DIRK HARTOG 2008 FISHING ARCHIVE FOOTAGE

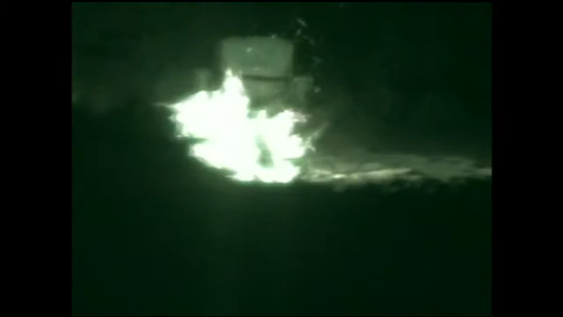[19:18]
Righto. We're nighttime fishing on the beach.
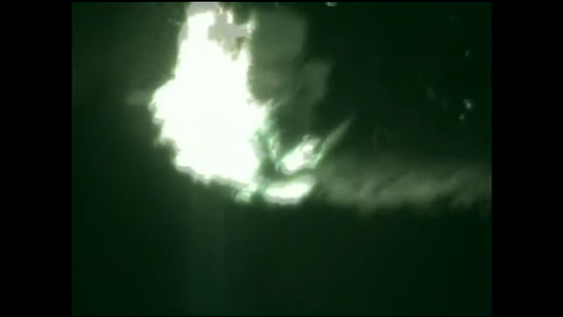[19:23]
We've got a fire cranking. Boys are fishing there.